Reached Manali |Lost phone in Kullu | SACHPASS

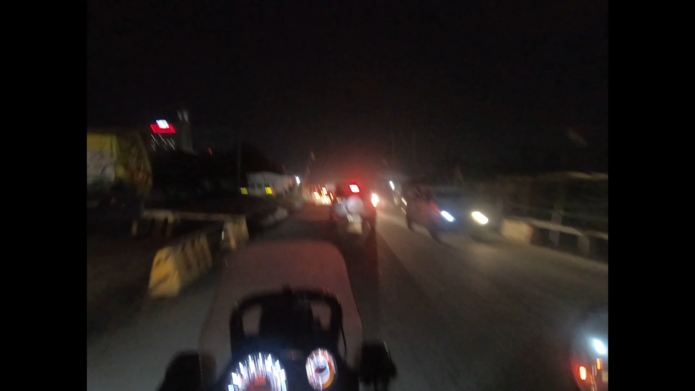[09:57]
अभी जहां से मैं जा रहा हूं ये बेसिकली जो किसानों के बीच में से,
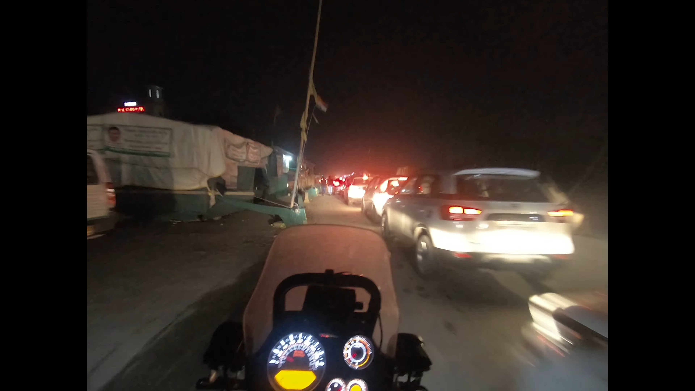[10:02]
और काफ़ी ज़्यादा रश है यहां पे, इवन उसने पीछे रास्ता रोक दिया था, ही सो मी ऑन बाइक, सो उसने हंसते हुए बोला सर आप निकल जाओ, इट इज़ वेरी ग्रेट। नए सब्सक्राइबर मिल गए, क्या नाम क्या आपका दोस्त? मनीष।